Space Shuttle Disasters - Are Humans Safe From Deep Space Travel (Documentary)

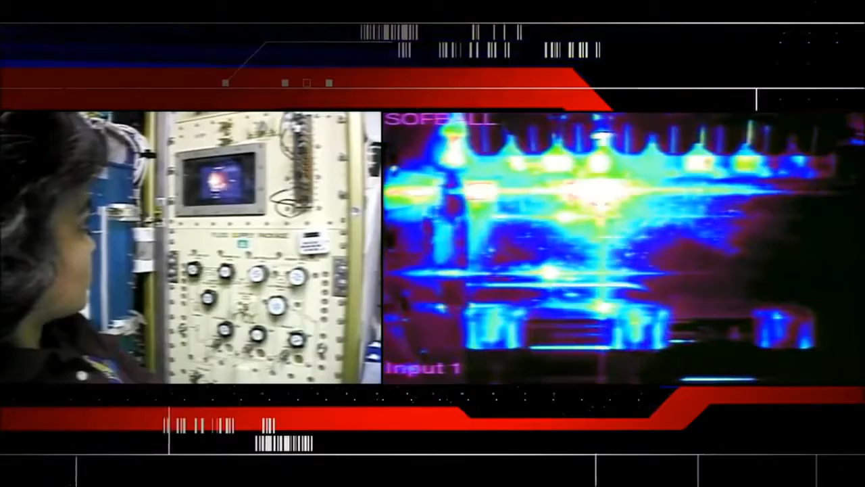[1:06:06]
So here's the initial light off for combustion module two.